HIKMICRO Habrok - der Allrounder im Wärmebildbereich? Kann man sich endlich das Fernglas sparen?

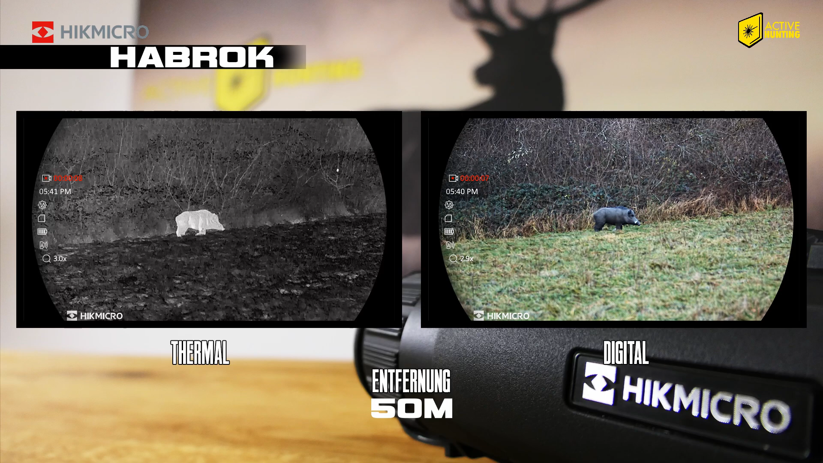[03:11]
weil es sich um einen Dummy handelt, der keine Körperwärme abgibt oder eine Feldstruktur aufweist. Hier nun auf 100 Meter, bei der HIG Mikro für den Wärmebildkanal 22 Meter und für den digitalen Kanal 24,4 Meter Seefeld angibt. Wie ihr sehen könnt, ist dieser Unterschied sehr marginal.
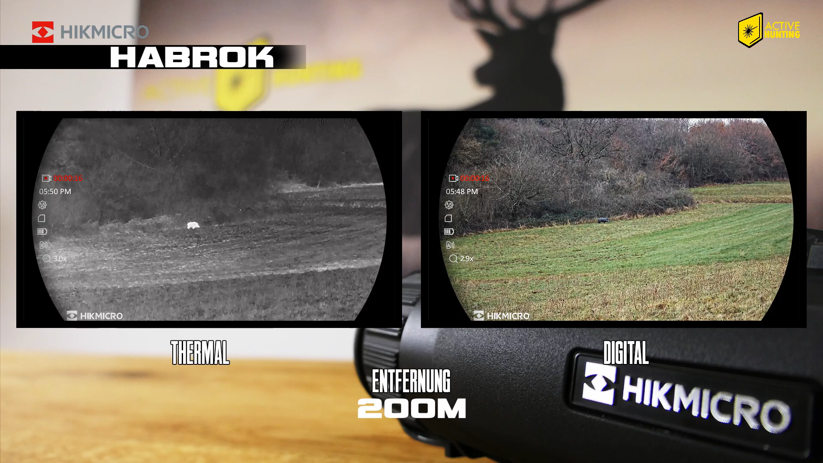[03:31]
Auf 200 Meter ist der Keiler noch deutlich als Schwarzwild mit dem Wärmebildkanal anzusprechen. Auch auf 300 Meter ist deutlich die Kontur einer Sau zu erkennen. Wenn wir uns nochmal das Seefeld betrachten, sind auch auf 300 Meter die Unterschiede geringfügig. Natürlich kennt ihr das Haarbrock auch als Fernglas am Tage nutzen.
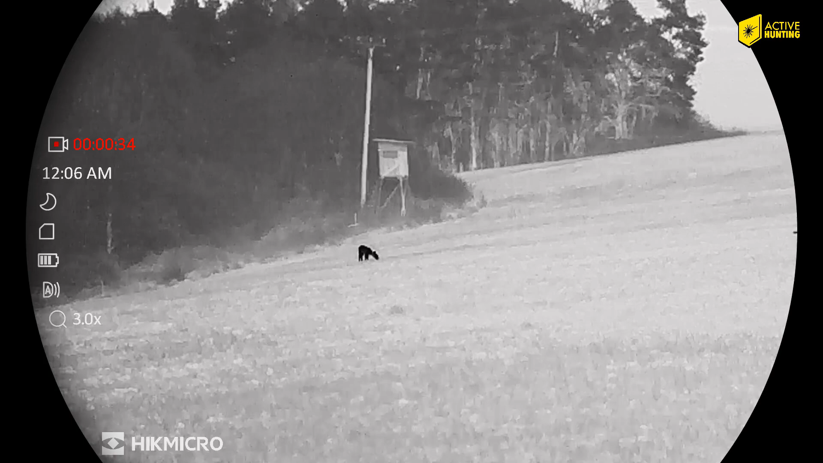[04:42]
Ihr könnt euch auch eine personalisierte Farbpalette mit euren bevorzugten Modis anlegen. Das erspart euch dann das ständige Durchklicken.
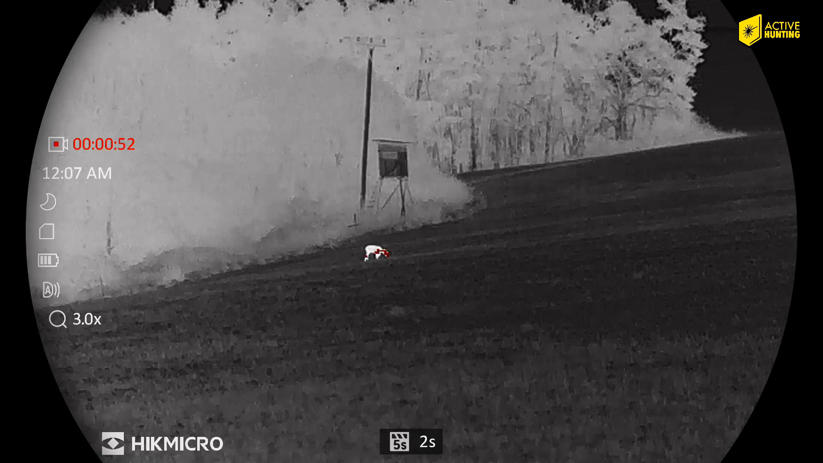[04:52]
Hier seht ihr Rehwild auf etwa 300 Meter in White-Hot und kühler Farbgebung. Um die Augen bei längerer Beobachtung etwas zu schonen, bietet das Haarbrock die Möglichkeit einer warmen Farbgebung. Diese wirkt sich wie zu sehen besonders auf den Kontrast der Wärmesignatur aus. Das Ganze könnt ihr im Menü unter einem separaten Punkt einstellen.
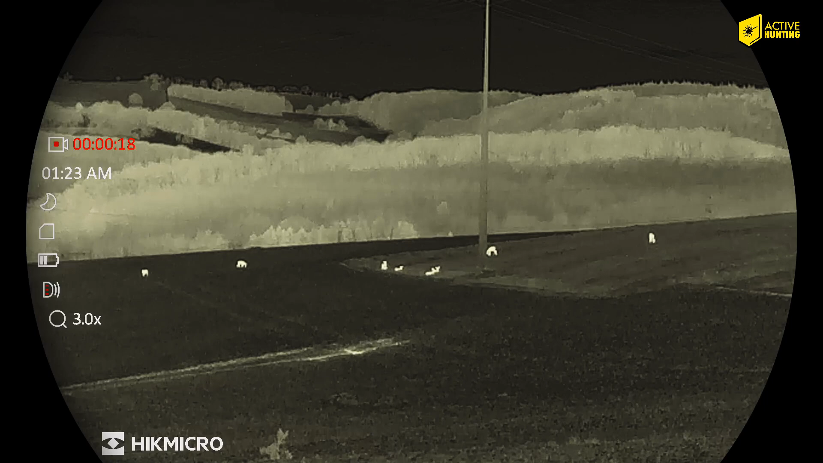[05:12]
Ein weiteres Stück Rehwild, bei dem wir nun die exakte Entfernung anhand des Entfernungsmessers bestimmen wollen. Das Haarbrock misst im Scan-Modus.
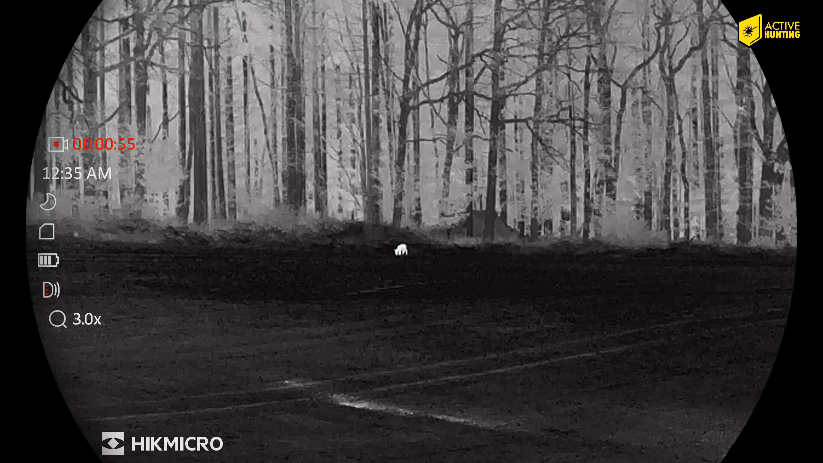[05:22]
Es wird also über einen zuvor im Menü festgelegten Zeitraum eine kontinuierliche Messung durchgeführt und das Ergebnis rechts oben ausgegeben.
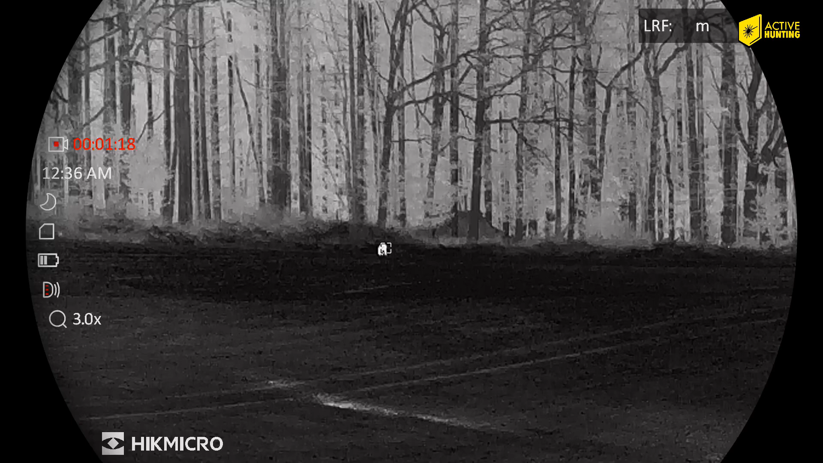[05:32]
So erhaltet ihr über die Zeit einen ziemlich exakten Messwert, falls ihr das Gerät nicht ganz ruhig hält oder sich das Stück bewegt. Bei diesem Stück Rehwild und dem Fuchs wird das Ganze nochmals verdeutlicht.
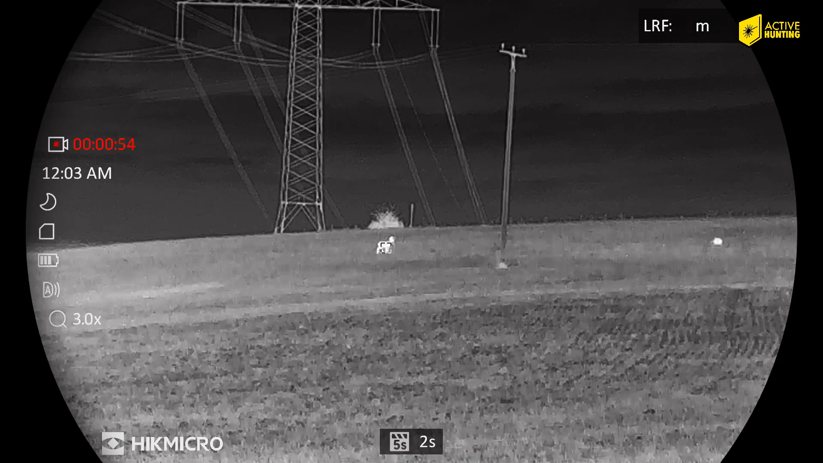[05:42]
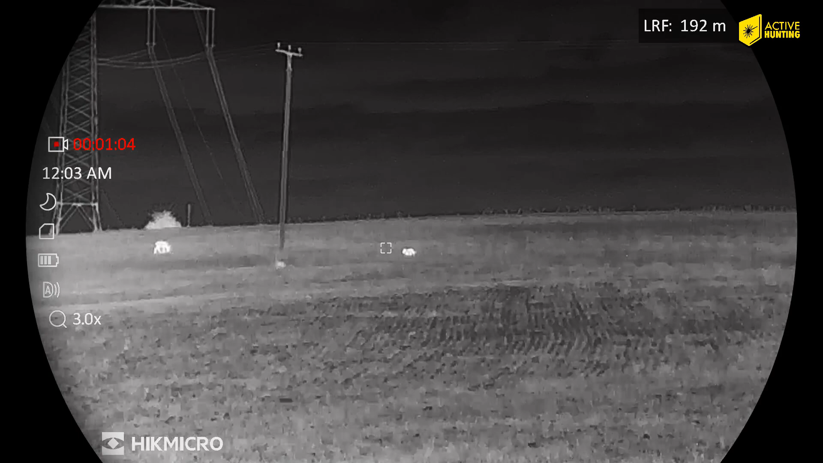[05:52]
Der Fuchs mäuselte nach dieser Aufnahme noch ein wenig und war auch ziemlich erfolgreich. Achtet in der nächsten Aufnahme auf den Strommast. Rechts daneben seht ihr kurzzeitig die Wärmesignatur einer Maus, die sich daraufhin versteckt, weil sie die drohende Gefahr des Fuchses wohl wahrnimmt. Der Fuchs war jedoch auf der Hut und die Maus segnete damit das Zeitliche.
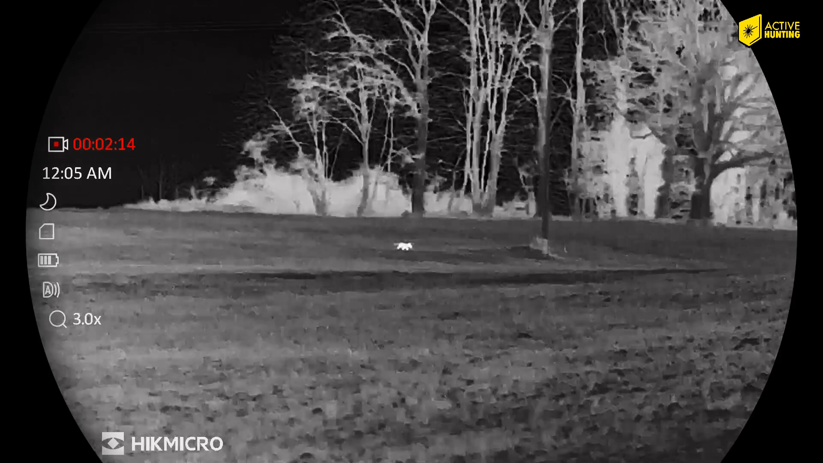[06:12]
Ein Beispiel für die maximale Detektionsreichweite des Haarbrock, welche vom Hersteller mit 1800 Metern angegeben wird.
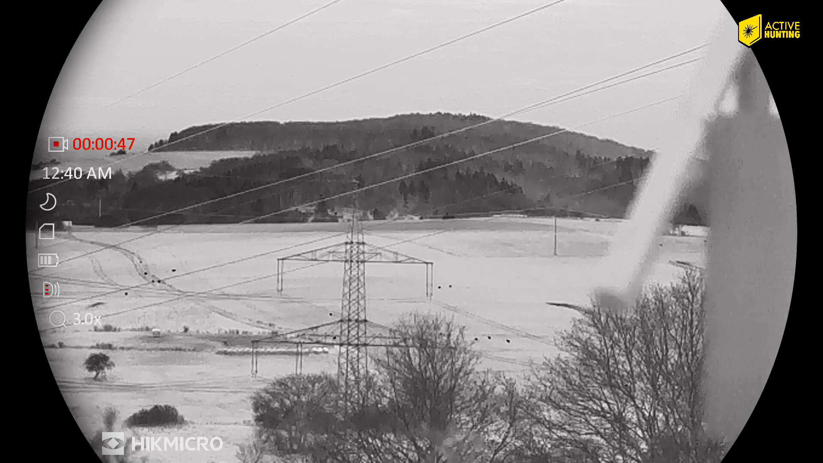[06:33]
Hier stehen, wenn ich richtig gezählt habe, 16 Stücke Rehwild auf der Fläche. Ich wollte die Entfernung zum Mittelpunkt der Stücke messen, doch der Entfernungsmesser zeigte nur eine rote Linie, was bedeutet, die Entfernung ist über dem maximalen Messwert von 1000 Meter. Also griff ich die Entfernung weiter unten ab und kam bei der Kuppe auf ziemlich genau 1000 Meter. Die Stücke standen also im Mittel auf etwa 1500 Metern. Somit ist die Angabe der 1800 Meter von Heckmikro als realistisch anzusehen.
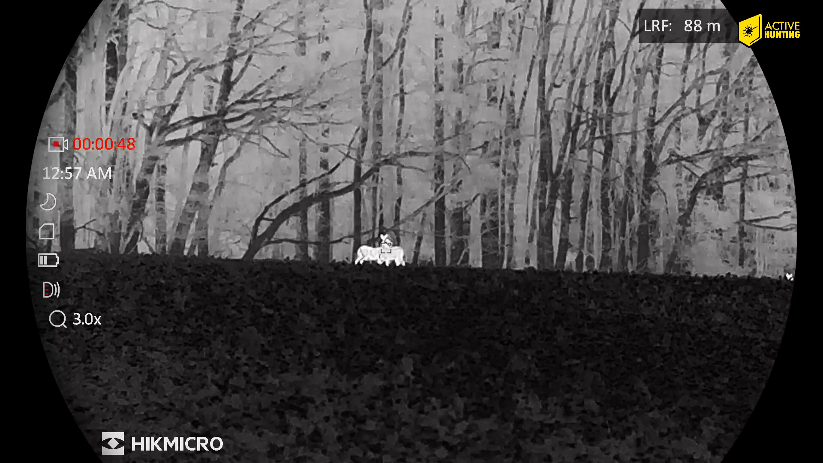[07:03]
Wieder Rehwild auf exakt 88 Metern. Nun wechseln wir aus dem Wärmebildkanal auf den digitalen Nachtsichtkanal mit eingeschaltetem IR-Strahler. Bis zu einer Entfernung von 100 Meter lässt sich damit wirklich gut arbeiten. Auf höhere Distanzen wird das Ganze dann natürlich zunehmend schlechter.
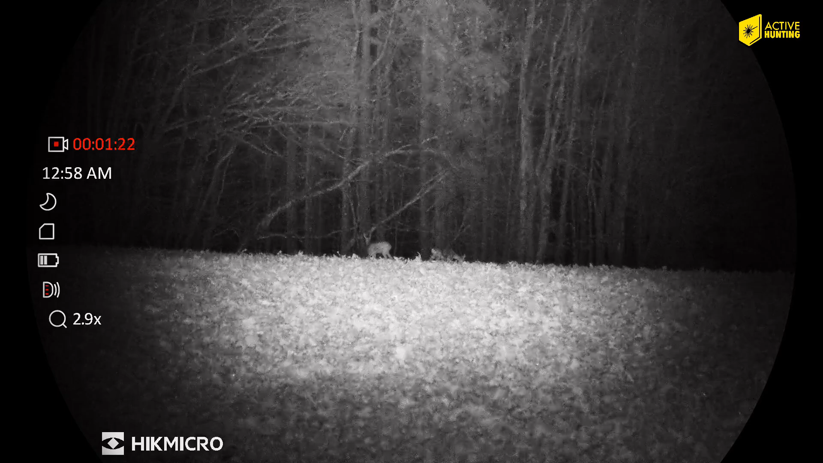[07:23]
Bei 5,8-Fahrer Vergrößerung pixelt das Bild zwar auf, ist aber definitiv noch brauchbar.
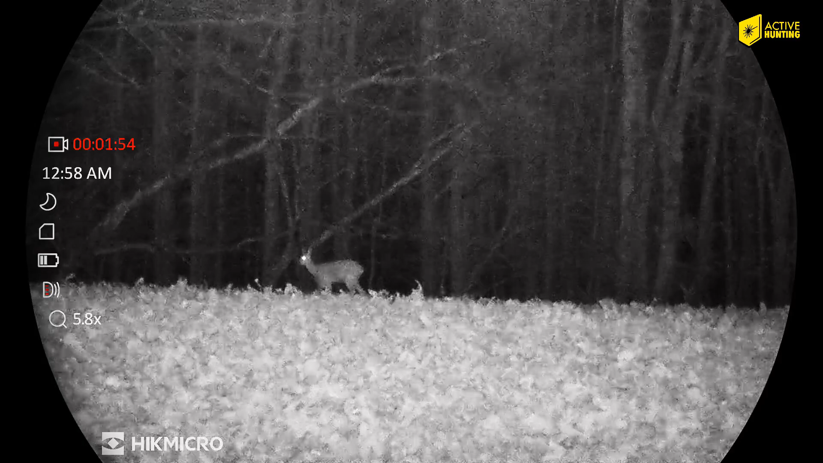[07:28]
Das Heckmikro Habrock ist wirklich ein extrem vielseitiges Gerät, welches tatsächlich nahezu alle Tages- und Nachtjagden abdeckt.